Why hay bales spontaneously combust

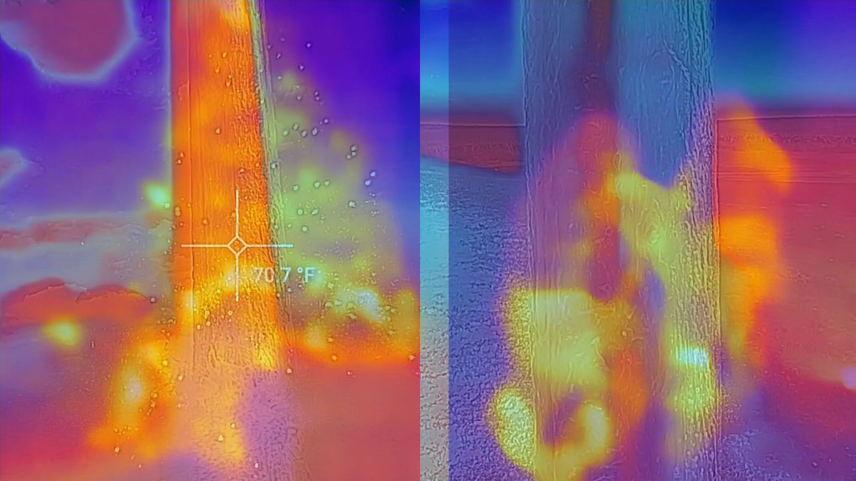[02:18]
you can, you know, pinpoint the water to where the hot bale is,